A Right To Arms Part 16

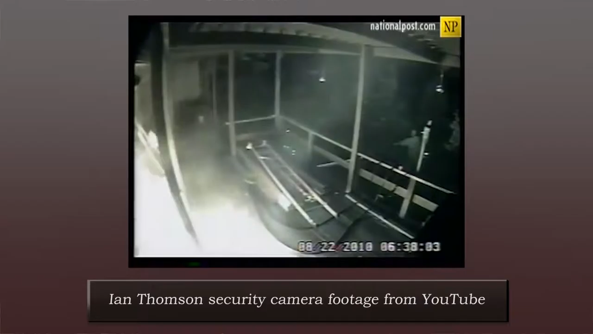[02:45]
He went and got a handgun from safe storage. He went outside. He fired three warning shots. The men fled.